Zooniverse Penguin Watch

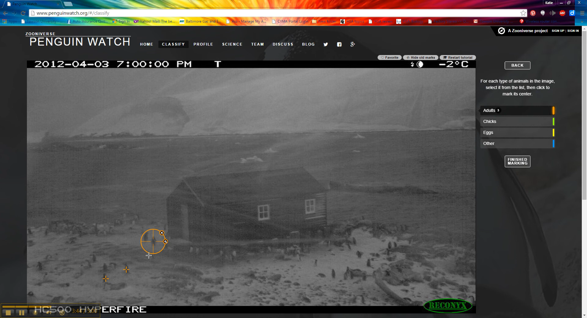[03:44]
And for this one, it's going to be really important that you are very careful to get the center of the penguin. If you need to move it, you can, just like this. And if I click for a while, it will actually tell me, like, hey, you've marked 30 penguins. You can move on to the next picture. Someone else will mark the rest of them. So for this one, I'm like, oh man, I'm tired of marking penguins. Finish marking. I'm going to say there were too many penguins to mark. No, I don't want to share. So you can keep doing that.